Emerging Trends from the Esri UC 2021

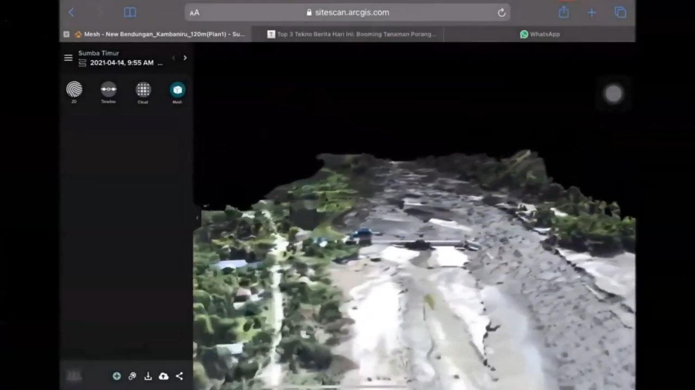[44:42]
Selain itu, kita juga bisa menampilkannya dalam format 3 dimensi seperti ini.